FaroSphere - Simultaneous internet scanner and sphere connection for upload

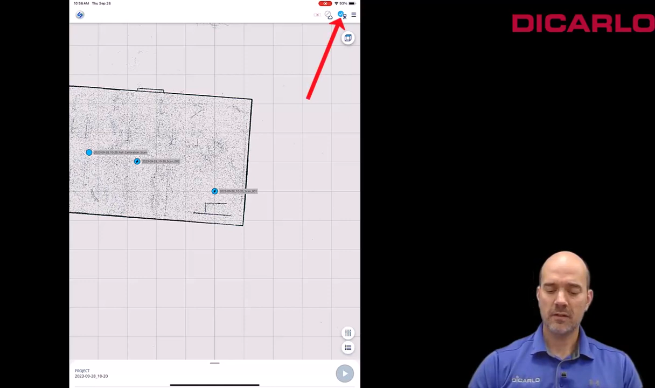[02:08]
but if you touch the very top right over here it was relatively fast it's not always this fast but